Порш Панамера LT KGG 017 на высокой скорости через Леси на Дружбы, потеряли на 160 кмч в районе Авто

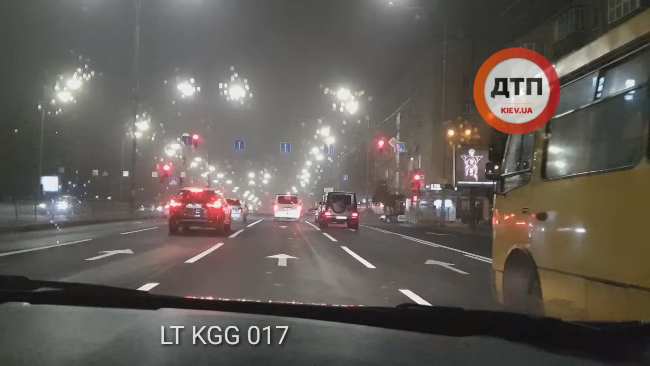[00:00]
ребята всем добрый день обращаю ваше внимание что это за марка к г г 017 латвийский ребят очень опасный водитель бляха каскадер только что у